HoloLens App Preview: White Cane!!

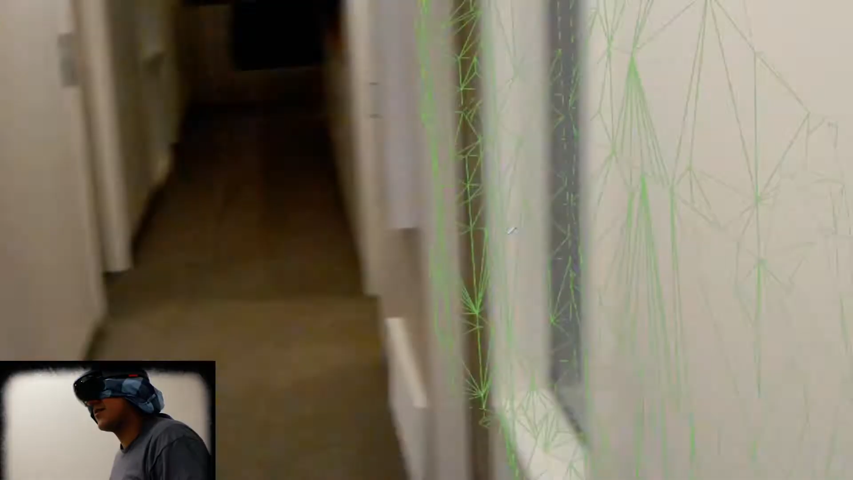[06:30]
Alright, so we're going to go down the hall. Kind of towards the end.
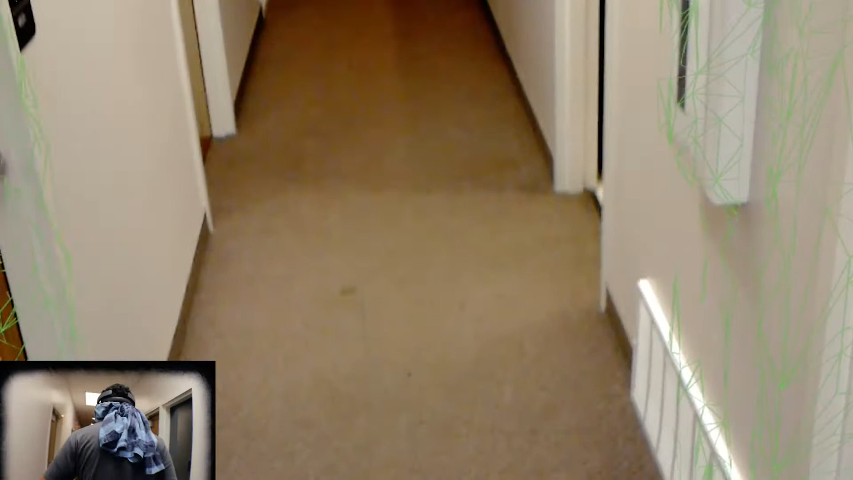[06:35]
There's some stairs. I'm just going to kind of keep scanning as we go.
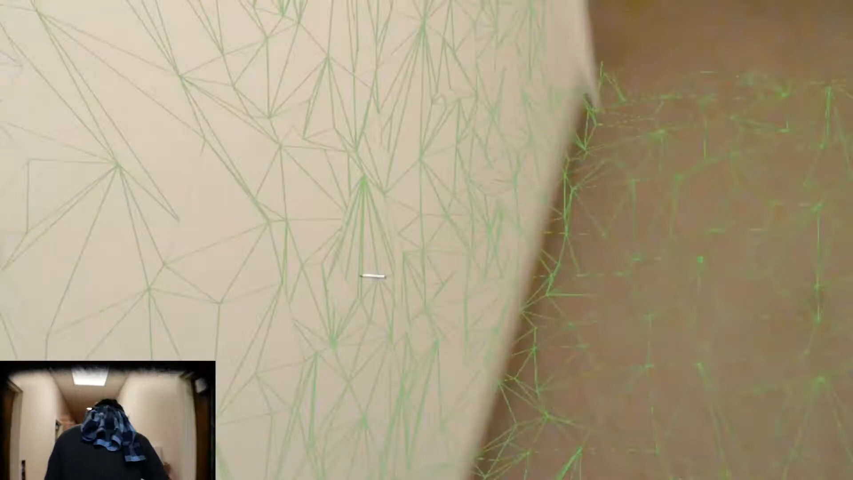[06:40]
See? There's... I kind of feel my way along and it shouldn't be too bad.